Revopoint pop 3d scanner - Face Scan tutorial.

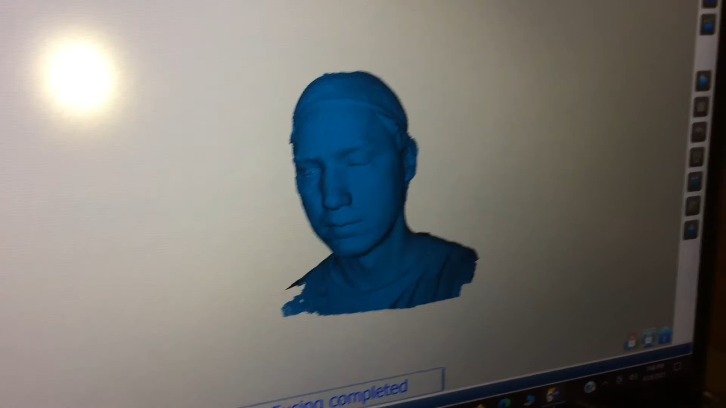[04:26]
and I didn't even finish the mesh yet
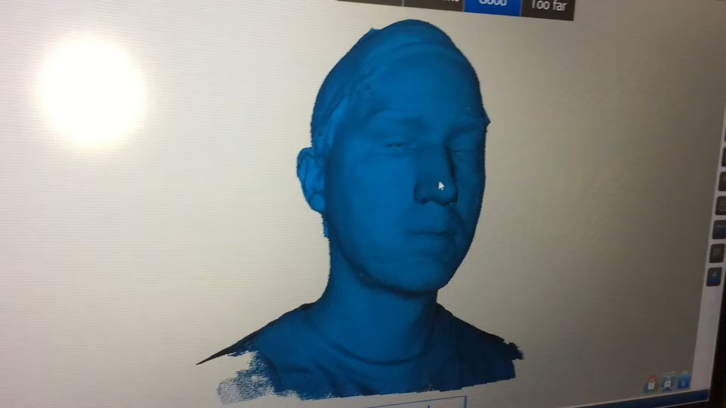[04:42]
see that was the thing with the different levels I did that to incrementally go low
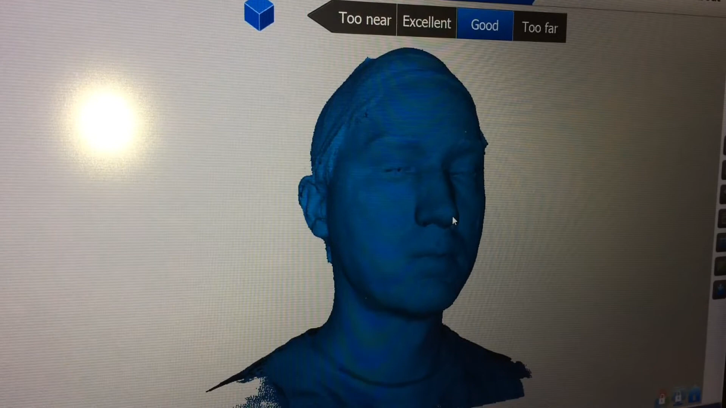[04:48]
now is it perfect no I could have did it again alright I'm back I turned off the light
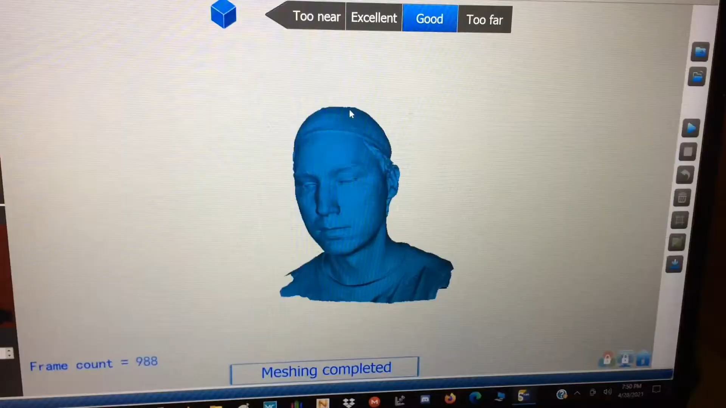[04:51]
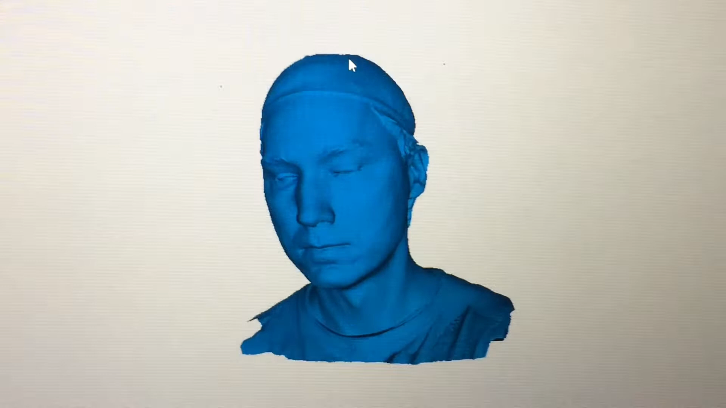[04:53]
maybe you can see a little better now this is after the final mesh look at that
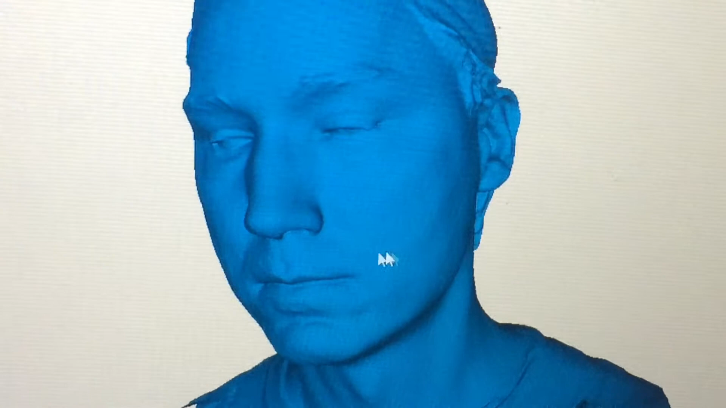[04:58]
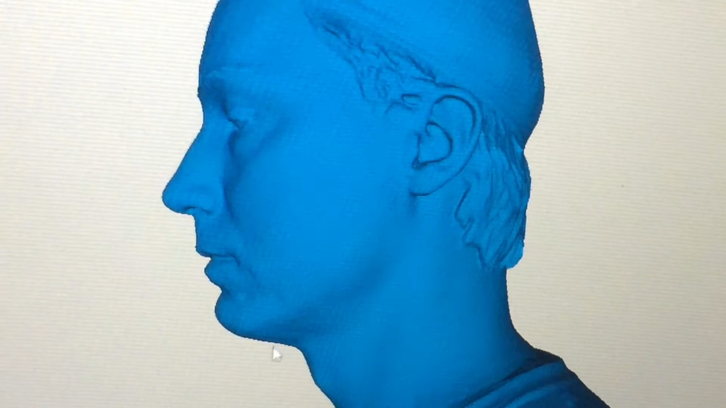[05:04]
could use a little lose a little weight maybe
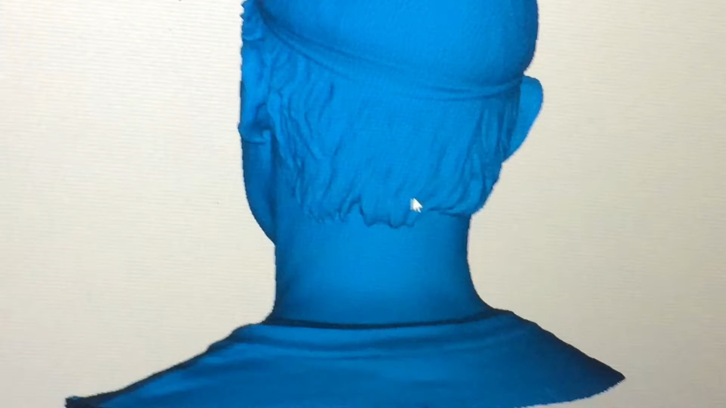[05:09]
look at that my method works this is without me doing any of the manuals now before I
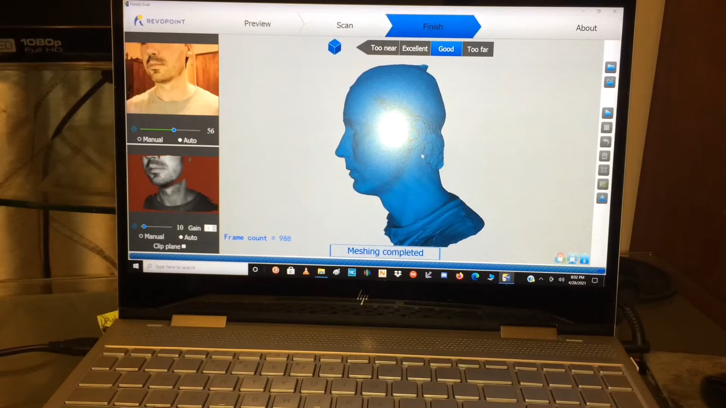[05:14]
was cut off I was saying how that's why I used a wig cap and I have experience with a connect